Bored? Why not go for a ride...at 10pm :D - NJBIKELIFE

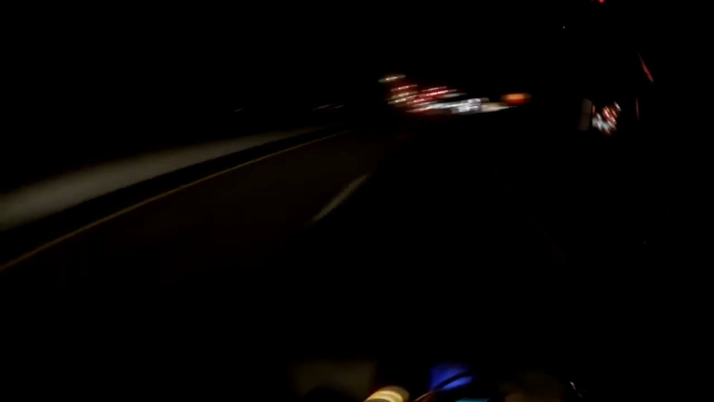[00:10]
That kid just went through the light too. Listen, I wonder if that cop will pull him over.
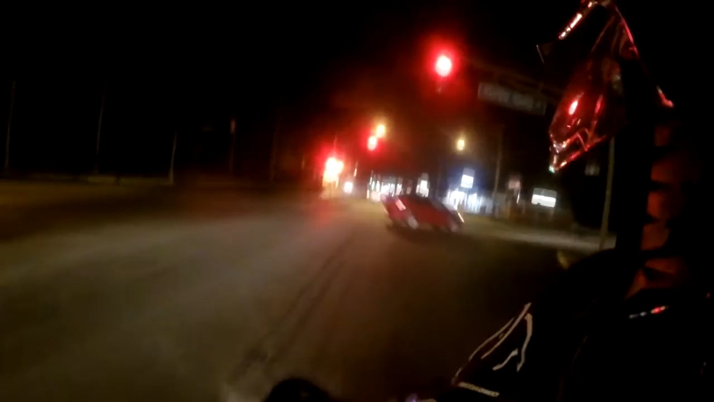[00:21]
That kid friggin' just went through that too as I'm calling up to here. Yo, what up guys, NJ Bike Life here, out in the cold nighttime.
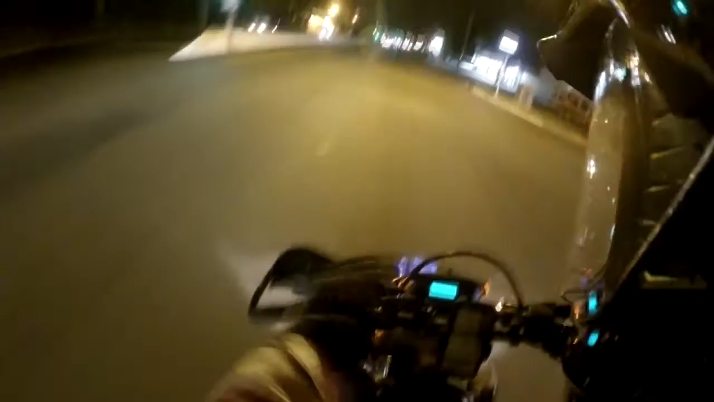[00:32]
And I'm gonna go meet up with Dylan. But as you can see, the law is out. Let's see if we'll pull that kid over for running the red light. This part of Route 9 sucks, super bumpy. I see the cop, oh God! I see the cop following behind that kid still.
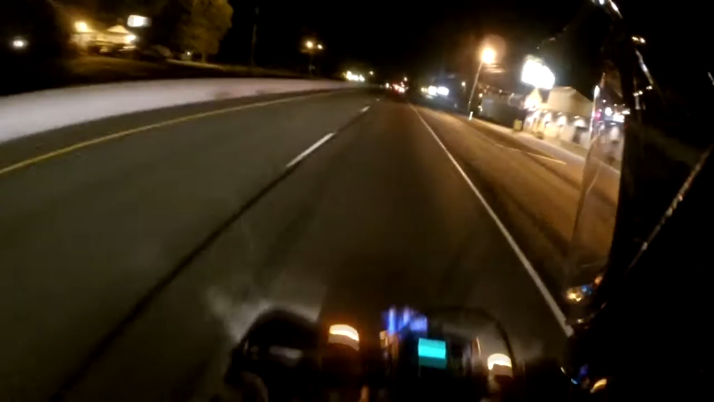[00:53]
Ivy League is dead and the games are on. That's no good. Oh my God, it's cold. I don't really know how to close. Oh, I think I just did it. I don't know which way is closed. I think up is closed.
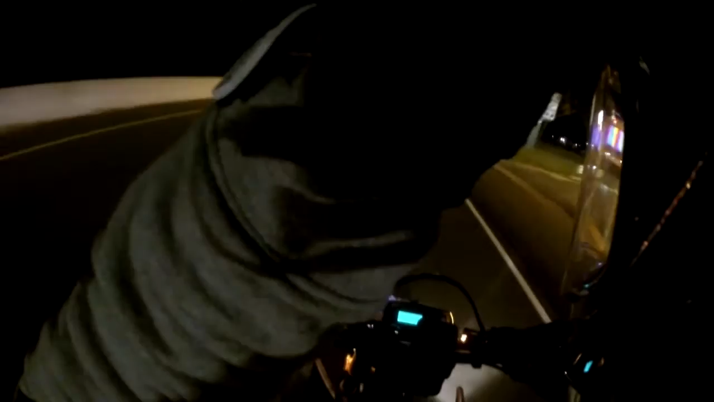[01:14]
If it's not, I'll just freeze to death. Oh, the cop got someone! Let's see who he got.
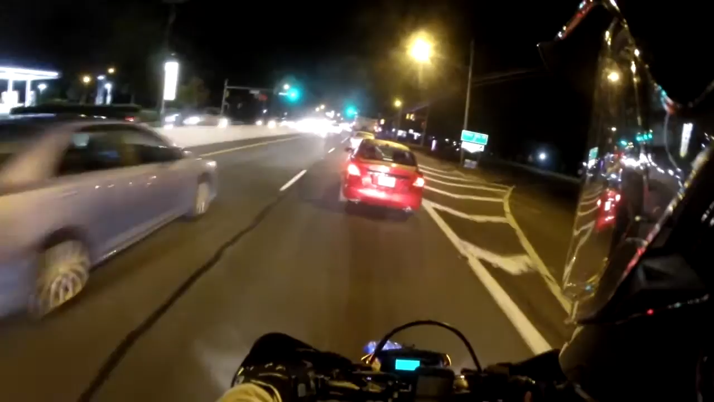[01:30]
I wonder if it's that kid. On the way! I'm so close to Wawa! Oh, that truck. This person's an idiot. Yeah, it's that kid!